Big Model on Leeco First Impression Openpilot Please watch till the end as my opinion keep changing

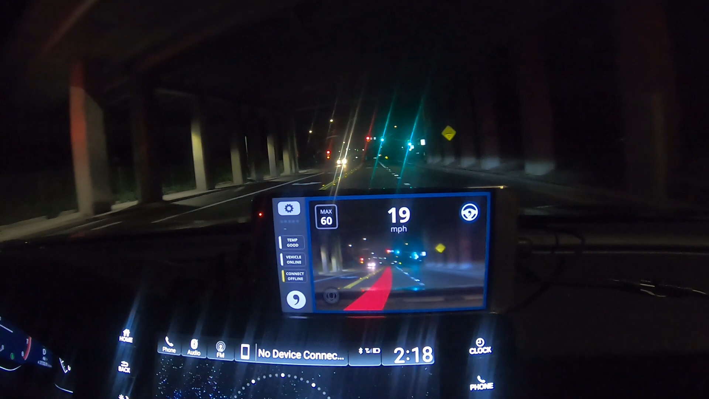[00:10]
So I'm just testing Master CI. So this is the only thing I changed is the force power recognition. Other than that, it's stock. It's not on rails for one thing, on my Accord right now.
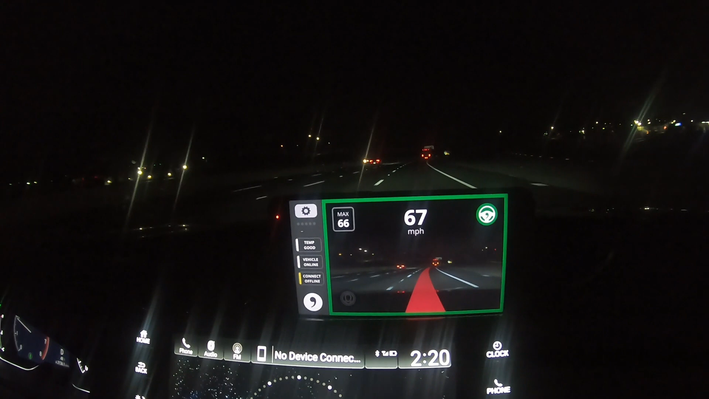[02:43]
It's okay. Okay, I'm gonna grab more miles at this one. Probably it's getting, it will get better the more I grab. Yeah, I noticed the camera offset is minus 0.06 now instead of the default of 0.06
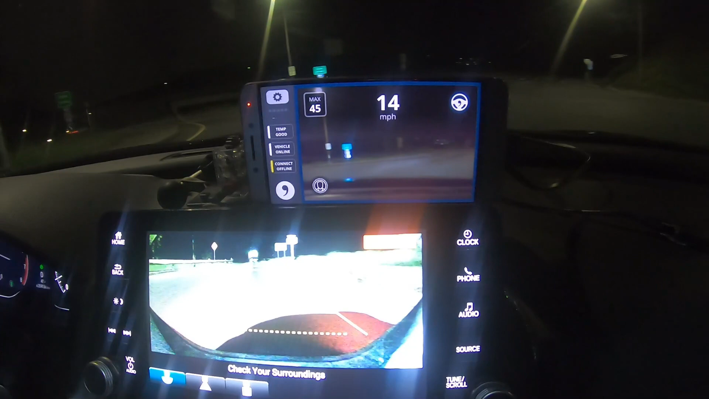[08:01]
feel good compared to my on-rail 089 with 0810 model, yeah, I might go back till they perfect the big model.
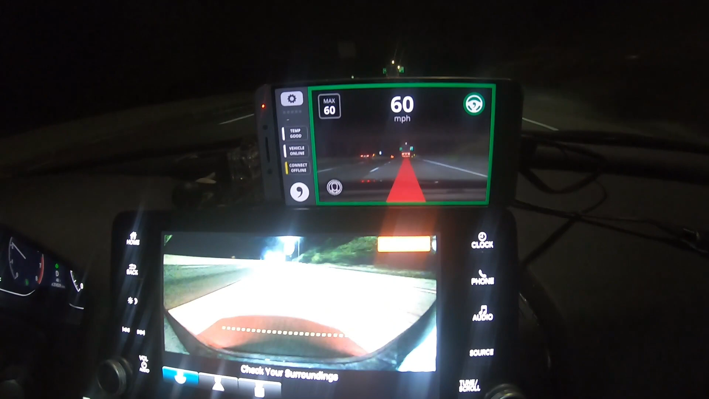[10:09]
Too close to the left. Yeah, I can feel it. I'm not
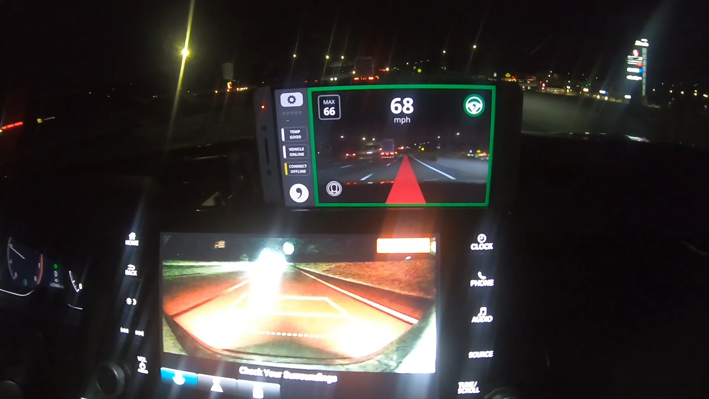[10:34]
Supposed to be center by now. Nope, it's
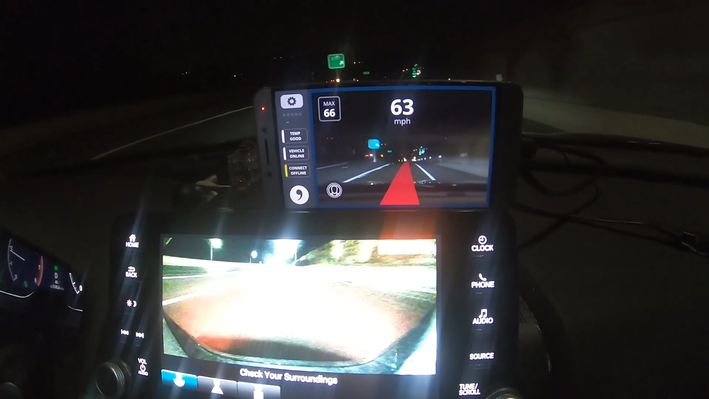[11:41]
And whenever I use scale, I mean, whenever I use laneless, it will center the car. No matter how much,
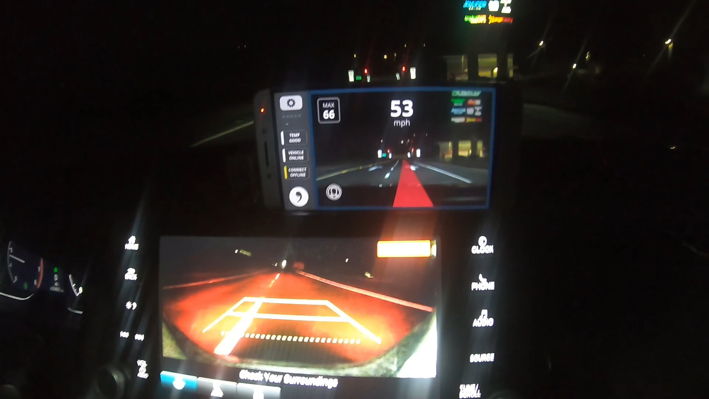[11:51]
camera offset I put, it will center the car.
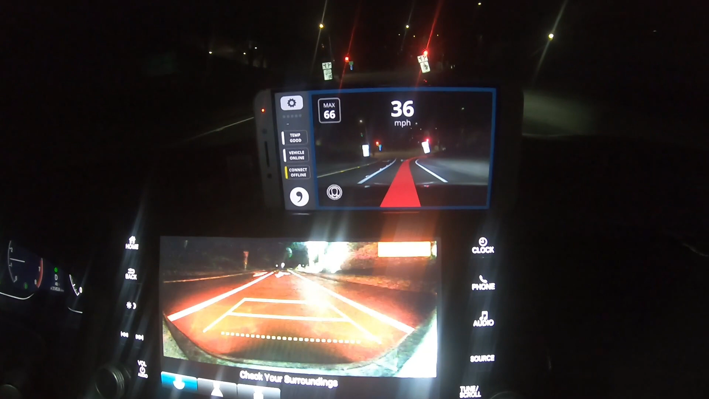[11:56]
Even if I change the yaw, it will center the car. Now on lane full,
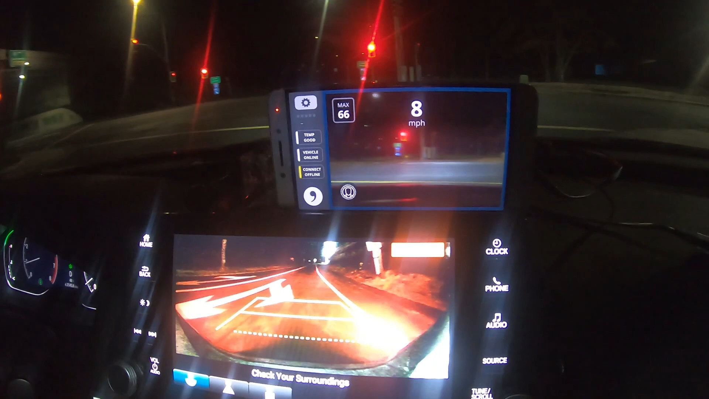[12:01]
then it will what you call this one, follow, you know, your the vehicle, whatever you wanna put your vehicle into. If it doesn't set, because the good thing with it, if it doesn't calibrate, so probably you can just play with the camera offset, maybe move it more to the right, then it will center the car.